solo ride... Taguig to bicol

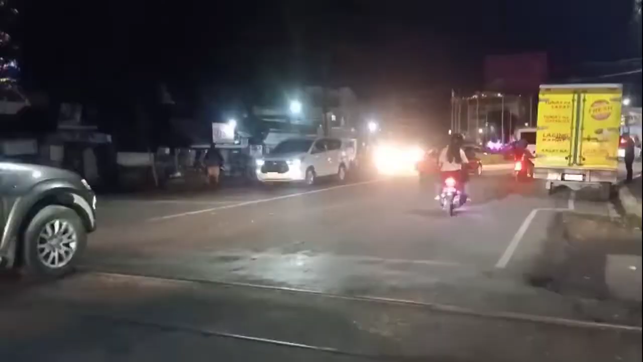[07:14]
Nandito ka pala sa rotunda ng Concepcion.
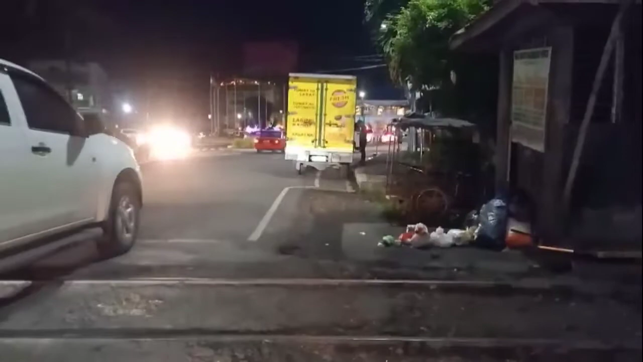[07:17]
Ah, okay, sige sige. Salamat kaya.
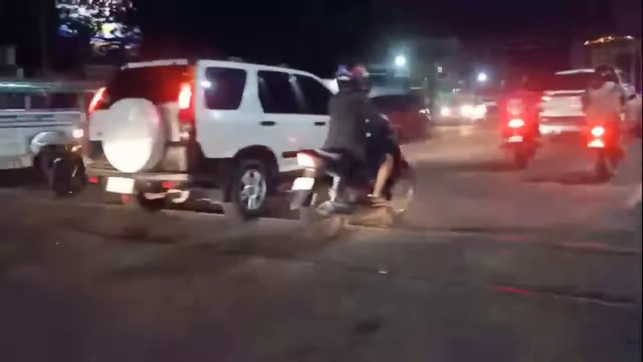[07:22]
Tamay tapat ng Royal Land. Salamat po.
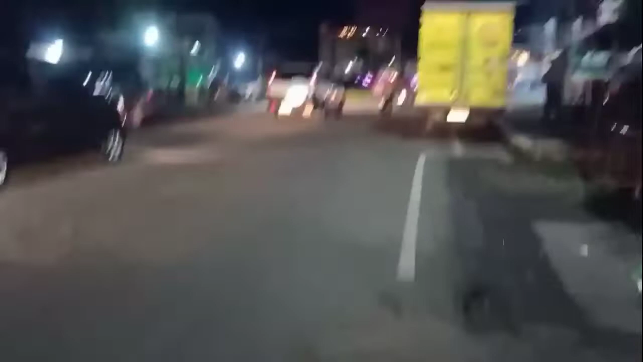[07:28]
Yun guys, bali nagtanong tayo saglit at hindi natin makita yung papatantan eh. So ito pala yung rotonda mismo ng Concepcion dito sa Naga City.